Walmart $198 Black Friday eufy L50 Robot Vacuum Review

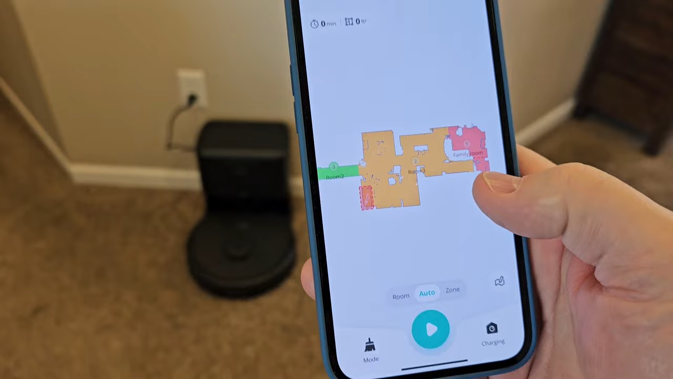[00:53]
I really do love the Eufy app. It's very user friendly. Let's go tell it to clean a room now. Let's do a room, and let's go clean this room, and then hit start.
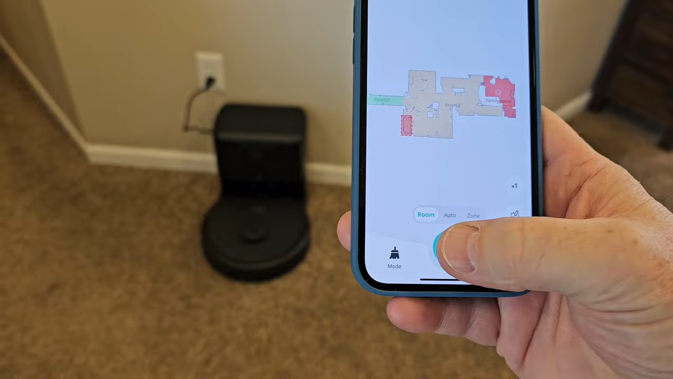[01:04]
It's going to travel to that room and then start cleaning.
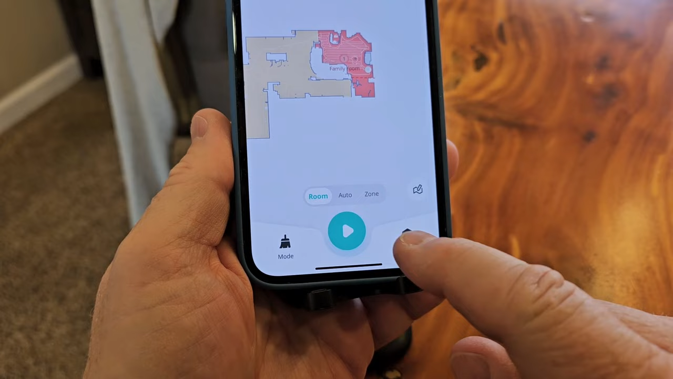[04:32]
Yep. Stop cleaning and head to home.
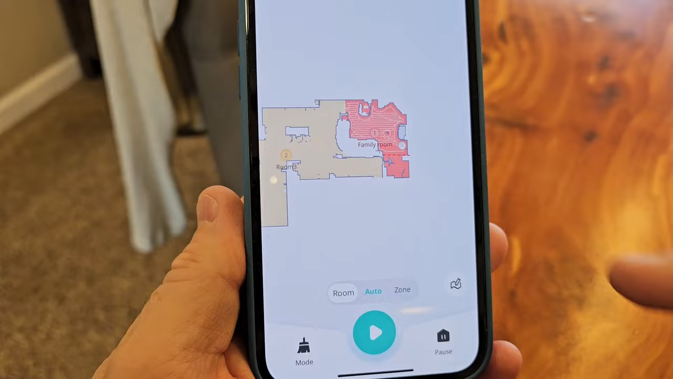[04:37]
Yes. Okay. So it's navigating itself back home.